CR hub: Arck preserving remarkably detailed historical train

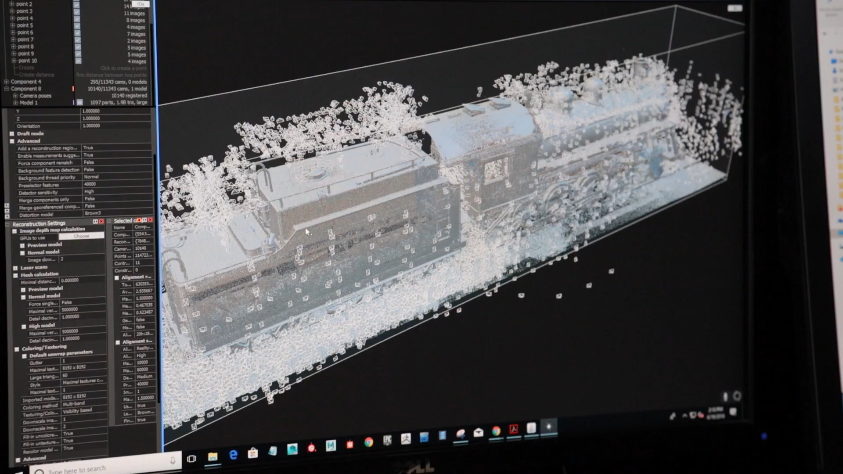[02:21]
export those aligned cameras and then export the registration and have those
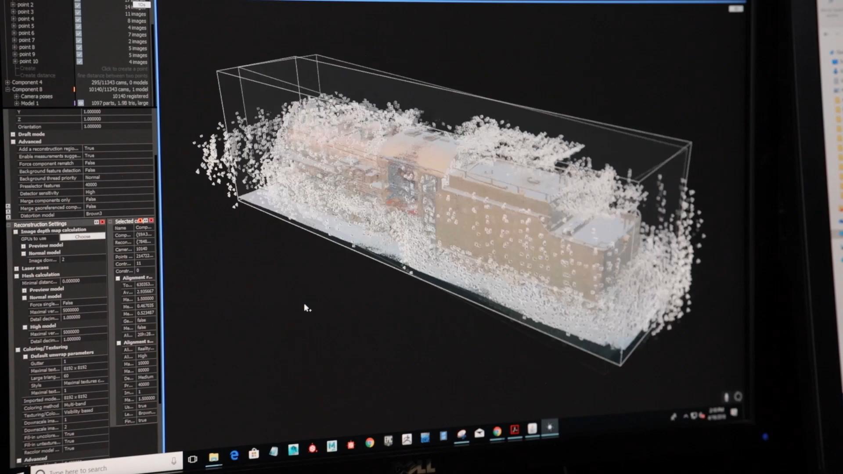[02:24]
at any time to then bring into a new project with another set of aligned images and connect those two pieces. Not only is it amazing, but it is really fast.